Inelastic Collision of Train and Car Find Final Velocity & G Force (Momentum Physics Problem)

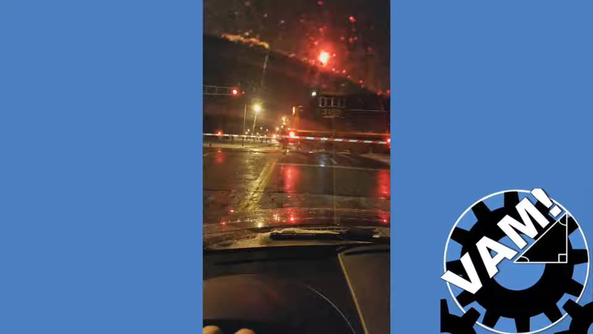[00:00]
So I was sitting at a railroad crossing waiting for a train and I got to thinking about what would happen if that train hit a car.